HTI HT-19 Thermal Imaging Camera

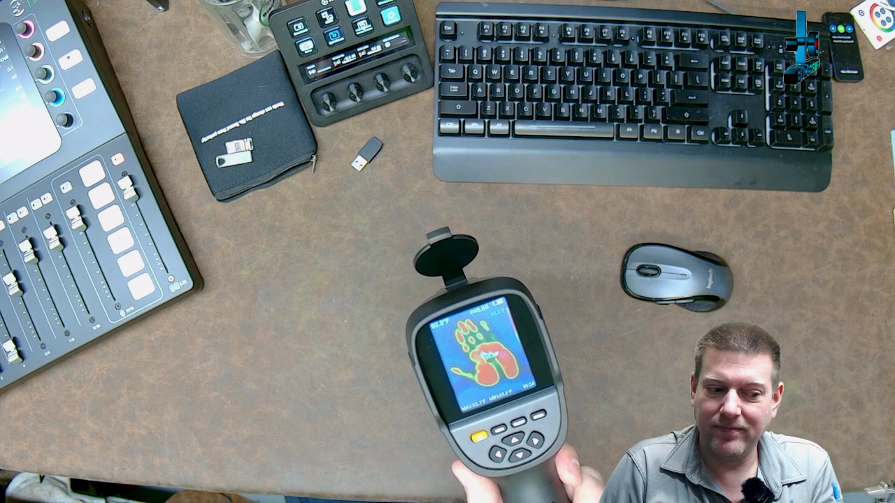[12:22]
And what we can do is we can switch between all the modes. Like right here, this is a full light mode. This right here is a crossover mode. So you see the full light and you have an overlay of your thermal image.